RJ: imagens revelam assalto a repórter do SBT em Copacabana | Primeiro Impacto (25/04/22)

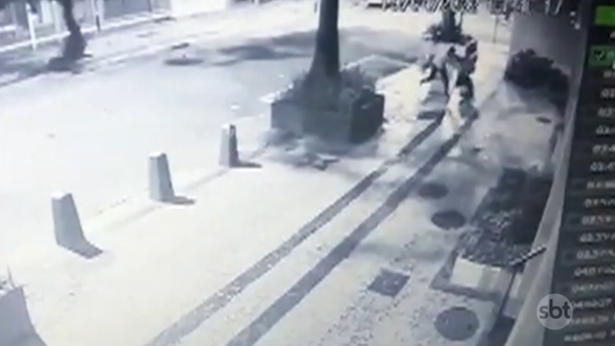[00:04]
Novas imagens exclusivas podem ajudar a polícia do Rio a identificar o assaltante que atacou o nosso repórter aqui do SBT, o Jackson Silva. Olha isso, olha as cenas novas que nós tivemos acesso do momento que o repórter...
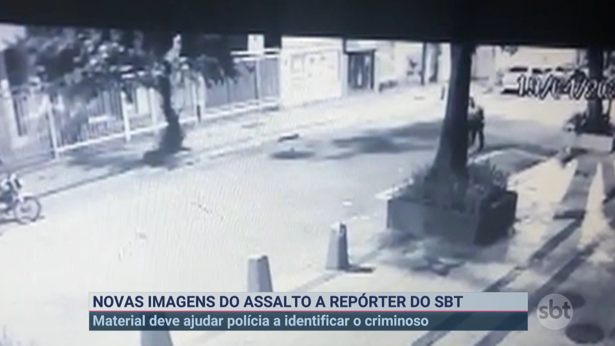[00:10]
Ele tá até com o braço enfaixado, o Jackson Silva, repórter do SBT, atacado. As imagens exclusivas obtidas pelo SBT Rio mostram o momento exato em que o repórter Jackson Silva sofre o assalto. Após ser abordado, ele entra em luta corporal com o criminoso.